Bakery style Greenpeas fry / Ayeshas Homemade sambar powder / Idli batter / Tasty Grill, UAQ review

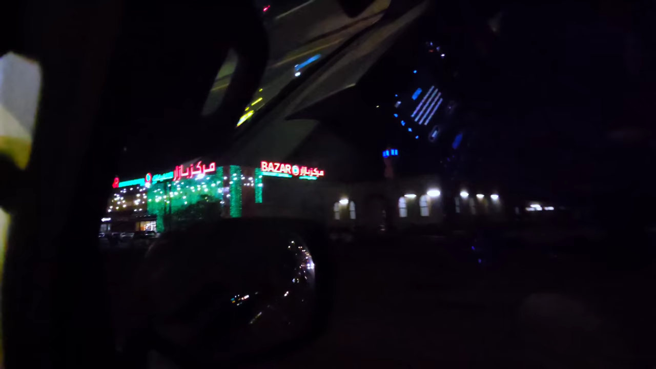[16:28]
അപ്പോൾ ഞങ്ങൾ തൊട്ടടുത്താണ്, ഒരു 5 മിനിറ്റിൻ്റെ ട്രാവലേ ഉള്ളൂ.
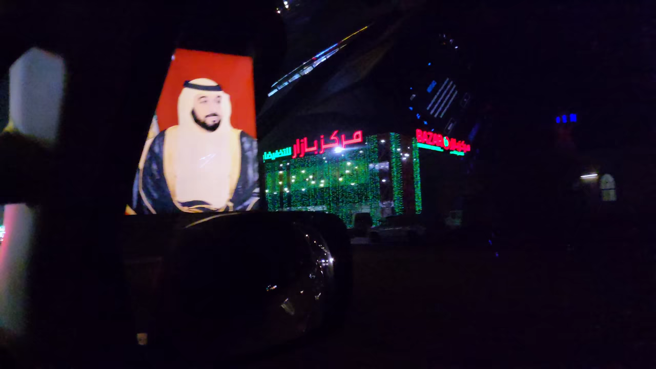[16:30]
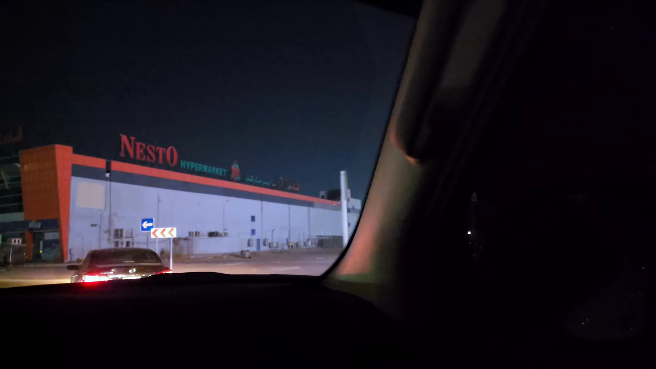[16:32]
അപ്പോൾ ഈ റെസ്റ്റോറൻറ്റ് എവിടെ വരുന്നു വെച്ചിട്ടുണ്ടെങ്കിൽ ഉമ്മൽ ക്വീൻ നെസ്റ്റോ ഹൈപ്പർ മാർക്കറ്റ് ഉണ്ടല്ലോ,
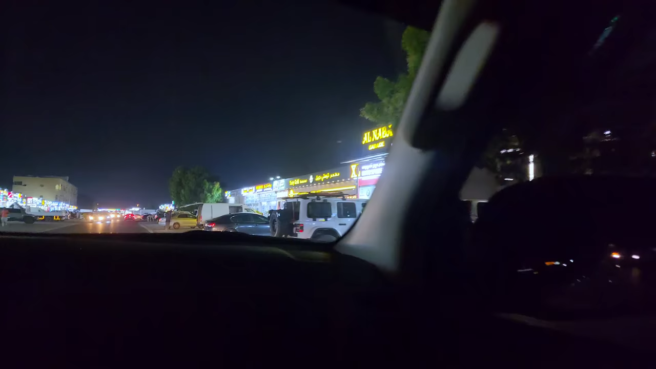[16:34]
അതിപ്പം ഫയർ വന്നിട്ട് അതിപ്പോൾ ക്ലോസ്ഡ് ആണ്.
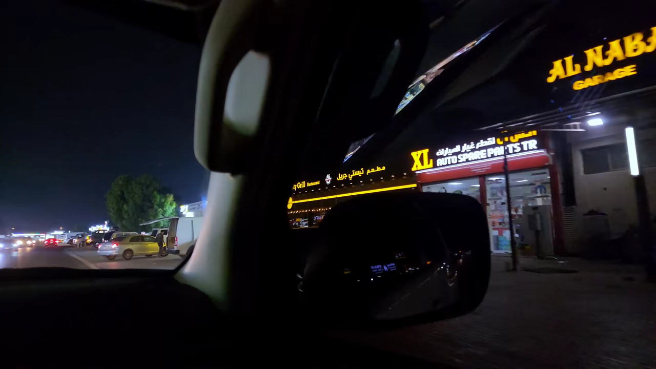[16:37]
ആ നെസ്റ്റോ ഹൈപ്പർ മാർക്കറ്റിൻ്റെ ബാക്ക് സൈഡിലായിട്ടാണ് ഈ റെസ്റ്റോറൻറ്റ് വരുന്നത്.